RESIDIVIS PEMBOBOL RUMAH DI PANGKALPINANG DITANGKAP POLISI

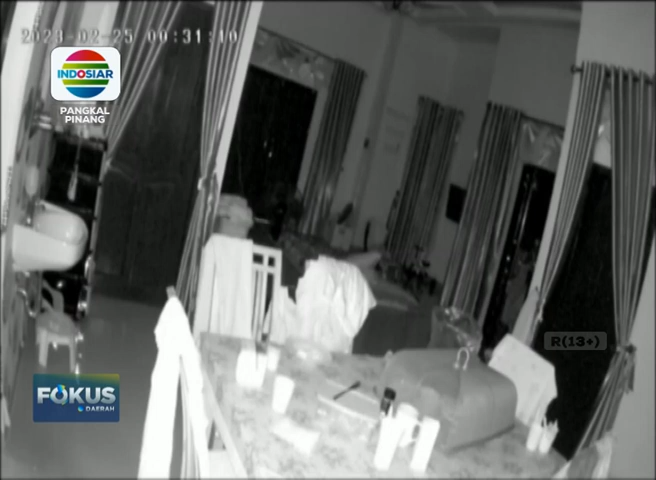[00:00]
Pembobol rumah di Pangkal Pinang ditangkap polisi. Pelaku terekam kamera pengawas saat membobol rumah dan mengambil sejumlah uang yang ada di dalam tas.